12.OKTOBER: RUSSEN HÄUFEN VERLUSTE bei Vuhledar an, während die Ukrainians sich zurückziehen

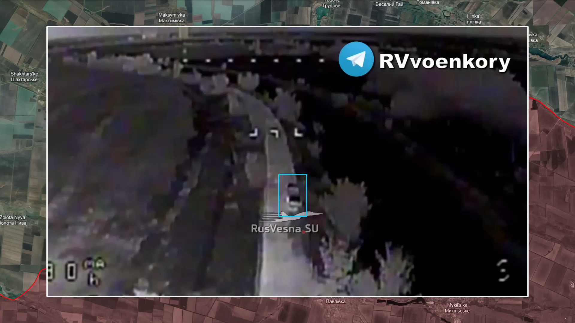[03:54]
Wenn die Aufnahmen Angriffe auf sich bewegende ukrainische Fahrzeuge zeigten,